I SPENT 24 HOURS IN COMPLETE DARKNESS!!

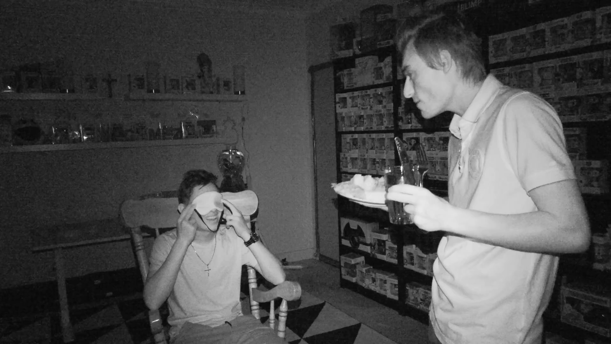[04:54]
I'm gonna hide this right now. Okay. I'm thinking we put it somewhere really high. So
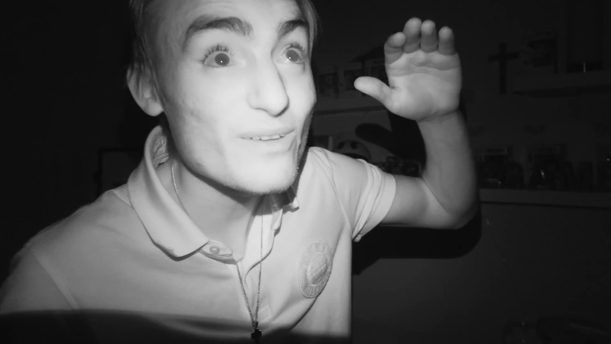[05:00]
if he tries to grab it, it might even fall on him. I don't know, it's a risk, but we're gonna put it up here.
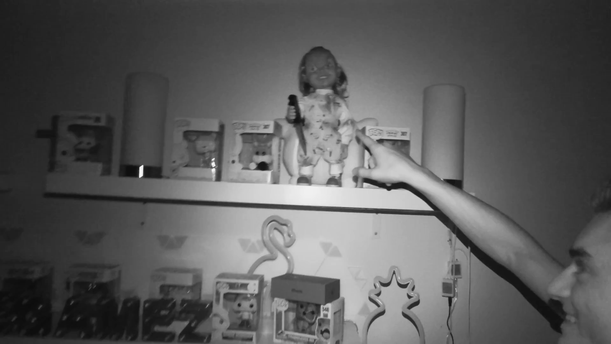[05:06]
Chucky? We're gonna put this delicious plate of food up there.
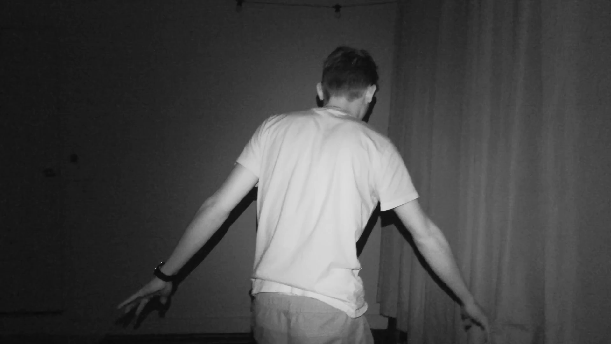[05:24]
Unfortunately, Bold is stuck in here with you, but I'm not, so I can leave. Because I don't want to litch. Guys, this is actually a pretty good tactic.
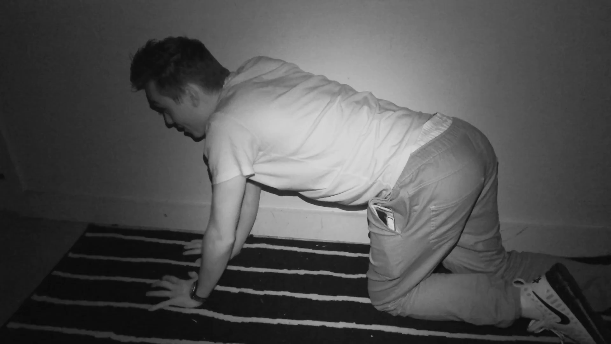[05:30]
Bold, where are you? Yeah. I'm going to keep my back to the wall, and I'm just going to scour across and keep and grab the floor, because I'll find it this way, surely.
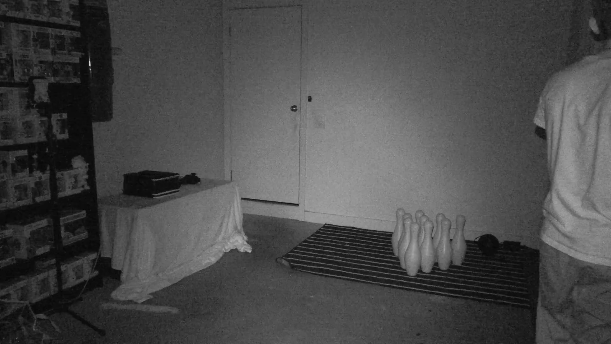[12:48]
I was bowling in the wrong direction. All right, my turn. What the?
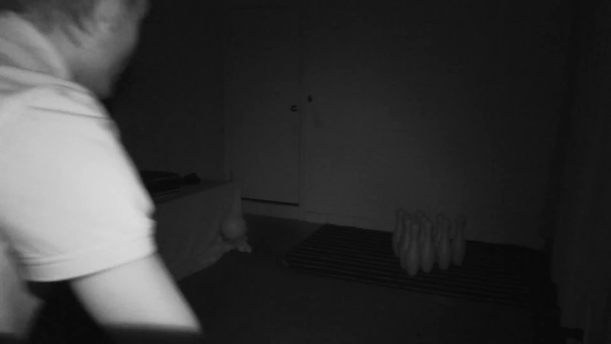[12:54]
It stuck in my hand and flew. That's a weapon. That sounded pretty good. That actually sounded, really good, dude. Oh, I think it's a strike.
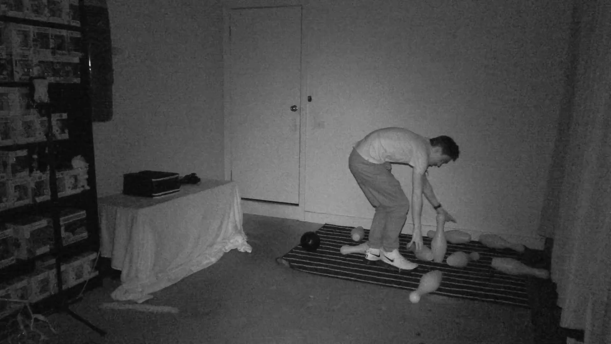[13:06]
I think it's a... Oh no, there's one pin up. All right. Oh. Go check. Nah, there's still like 5 up. Yes, set it back up. I'm winning 5K today, people. What the heck was that? Dude, you're bowling it the wrong way. What are you talking about? Hey, that's a shot. The pins are down here. That's a shot. Wait, the table's right here. 5 grand. Ah! Oh, I got it. I think I got it, dude.
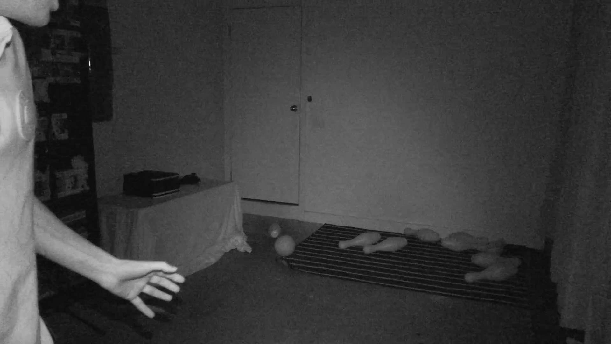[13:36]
How do you know? I need to see. You did not get it. Dude. No. There are none up.
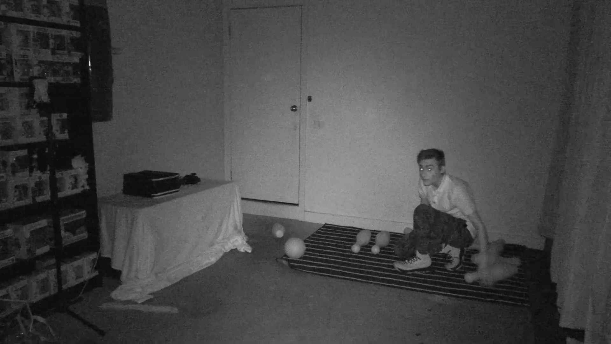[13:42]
No, you're knocking them down right no, now. No, I didn't, Johnny, I didn't. There are none up. We're both screwed. We are tired. Literally, you can open your eyes, by the way.